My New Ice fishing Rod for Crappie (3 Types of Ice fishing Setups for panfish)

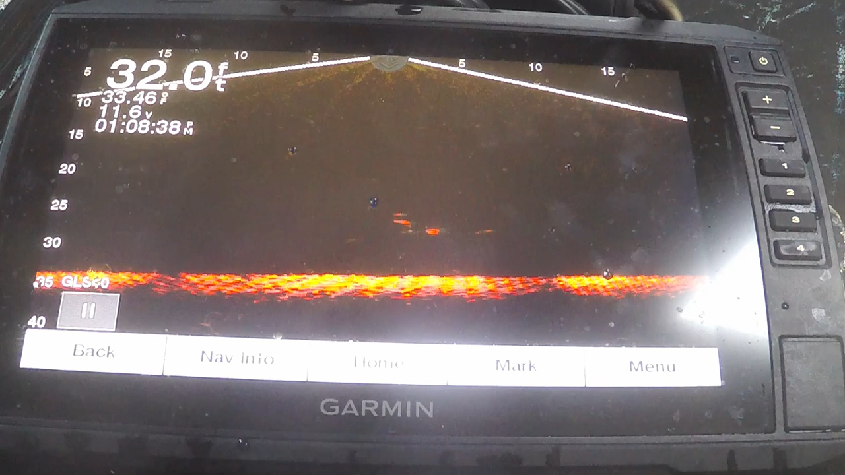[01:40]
On screen: depth 32.0 ft
as you can see on the screen those crappie are actually rising up they're chasing the lure but they're going to hit that lure and keep rising in the water column with it and